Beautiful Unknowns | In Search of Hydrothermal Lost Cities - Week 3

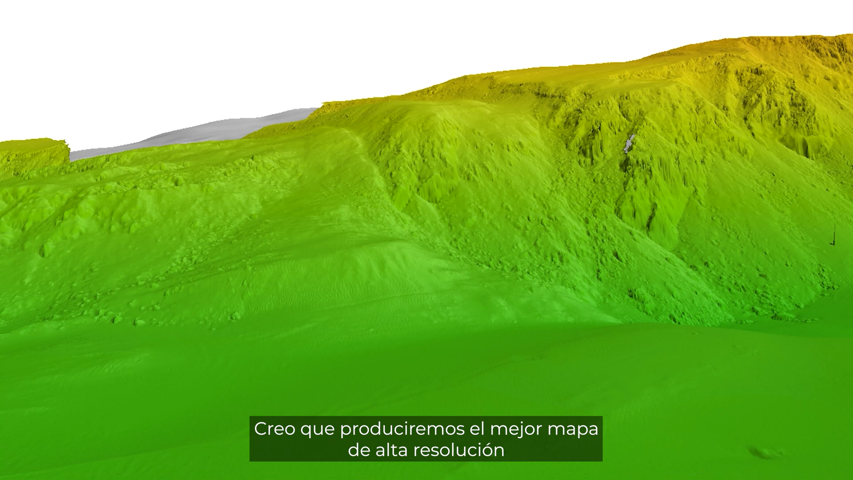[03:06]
I think we're still on track to produce probably the best high resolution map of a core complex that has been done.